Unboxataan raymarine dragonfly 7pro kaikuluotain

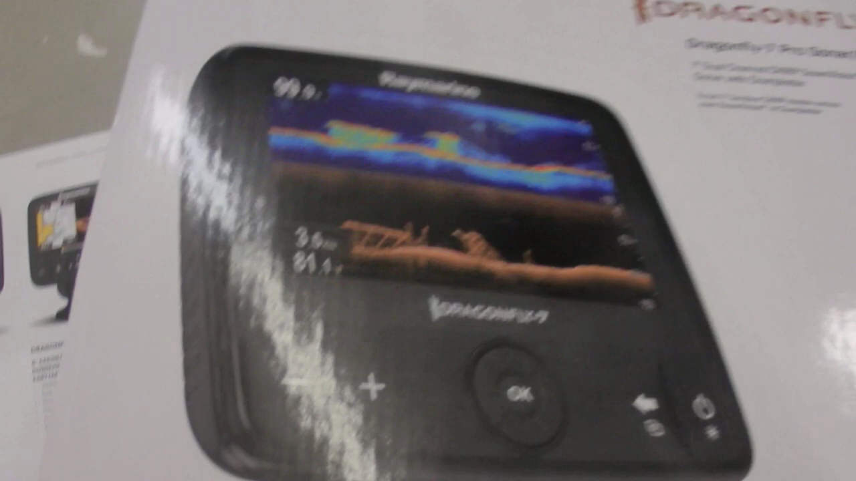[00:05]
Siinä on nyt Dragonfly 7 Pro kaikuluottaja.
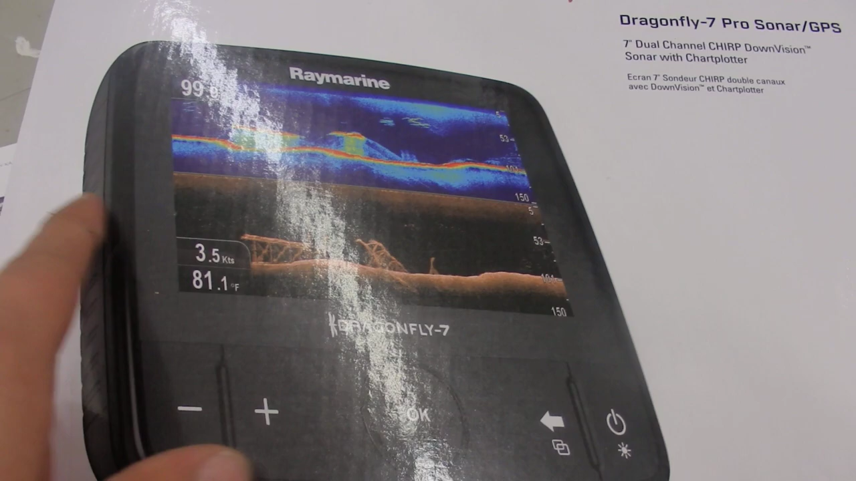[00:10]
On screen: water 81.1°F
Tämmöinen tuli mulle nyt tämmöiseen valihin sitten käyttöön, millä jatkossa mennään.
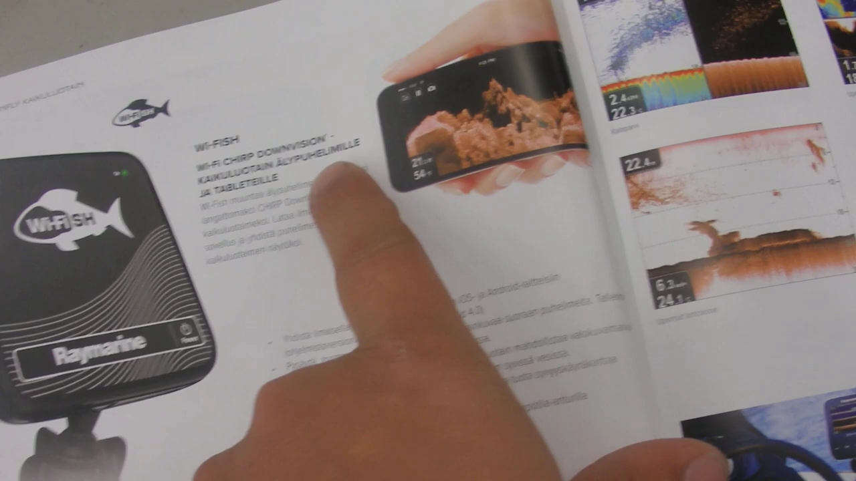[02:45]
...tään minnekkä tahha, ja sinne saa sitten näkymään. Esimerkiksi jos...
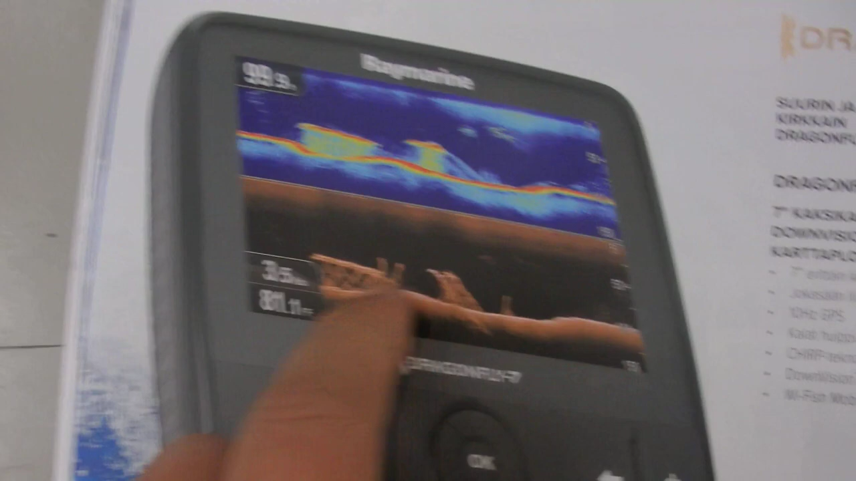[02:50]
...sihin itse kaikkuun jakkaa, vaikka... ...normaaliin kaikun näkymään, ja sitten Down Vision, niin...
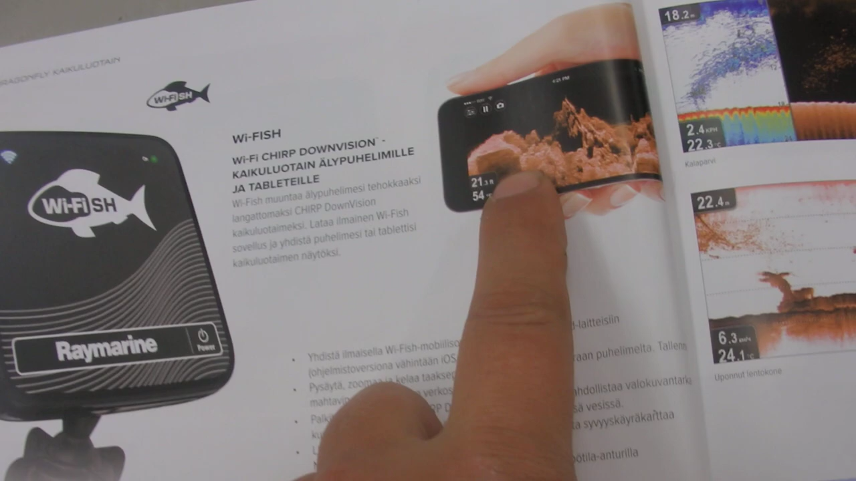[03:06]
...pyssät tämmöisen kuvaan, ja kellomaan taaksepäin...
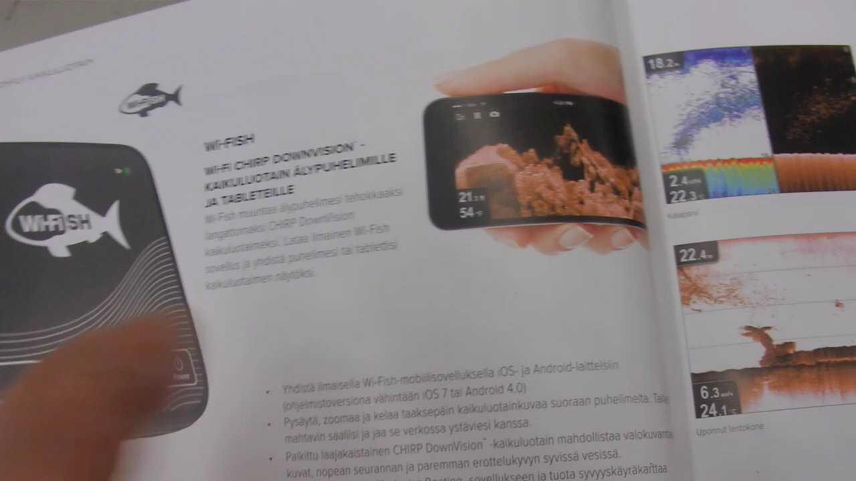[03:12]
...ottamaan kuvia siitä, screenshotteja, yhdellä napinpainokset, kaikkea tämmöistä.